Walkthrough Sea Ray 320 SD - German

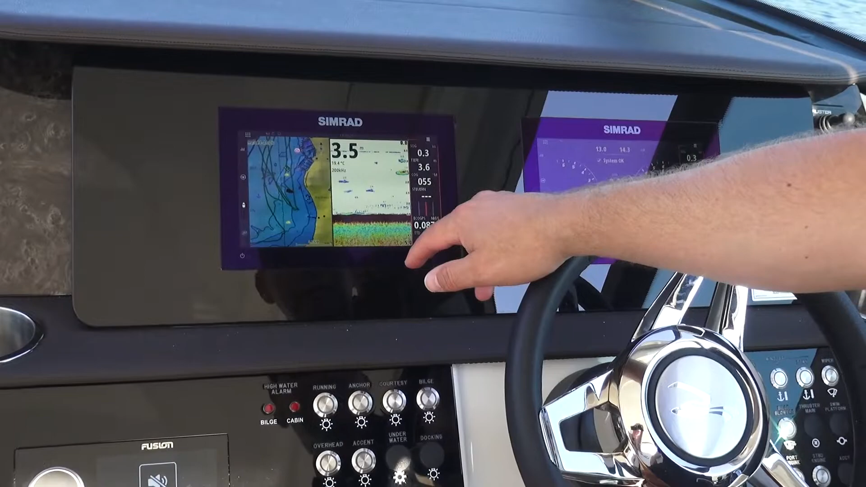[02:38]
sowie die Motoreninstrumente, die hier drauf laufen. Kann ich alles hin und her individuell tauschen.
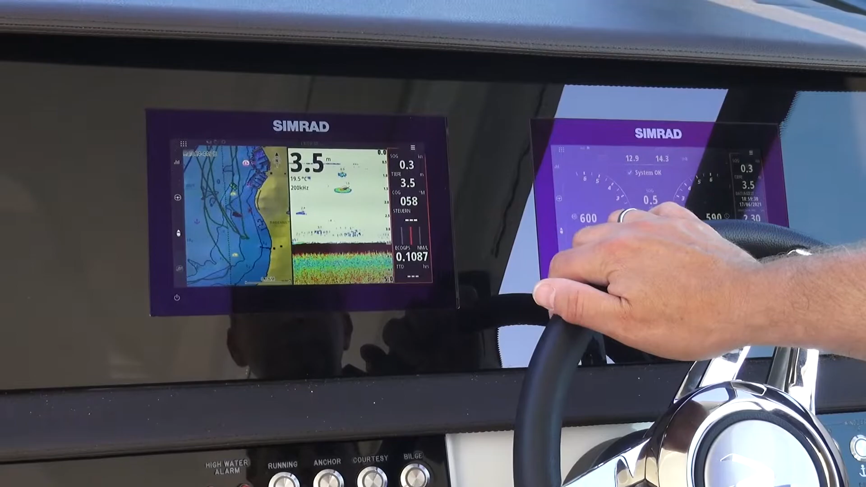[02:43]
Habe hier die Tankanzeige drin, alle Daten, die das Boot braucht. Von Autopiloten bis
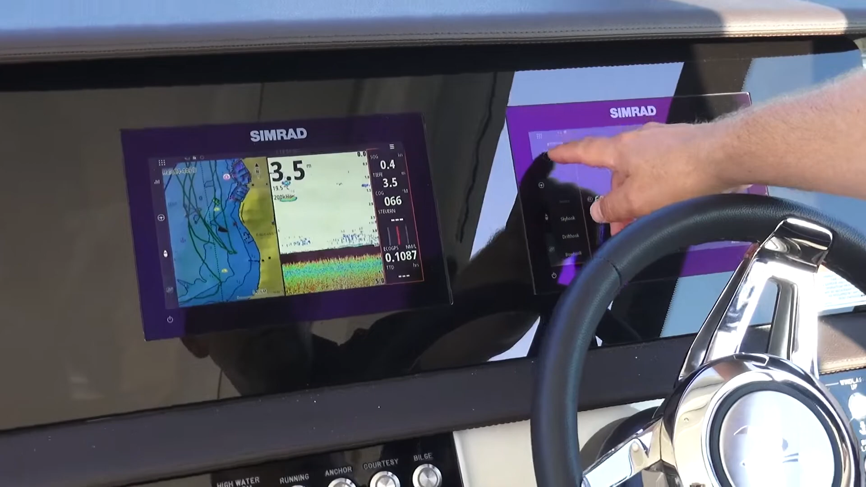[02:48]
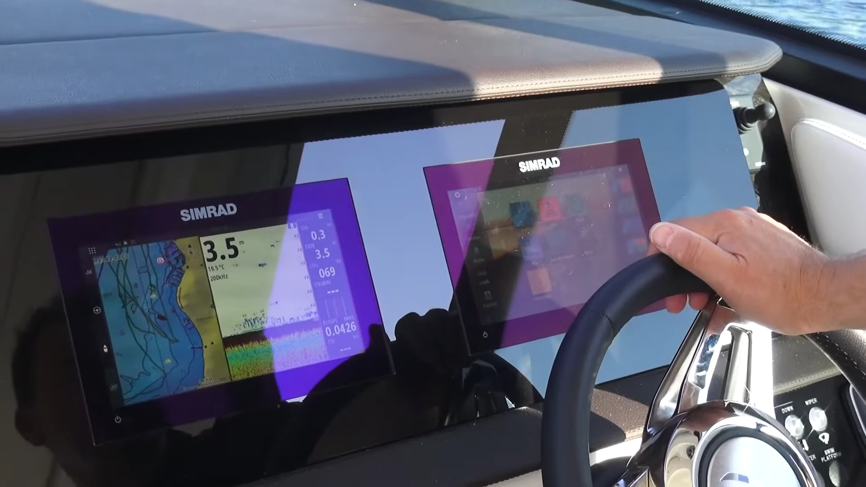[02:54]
Radar, Navigationsbildschirm und so weiter, was ich hier drauf machen kann.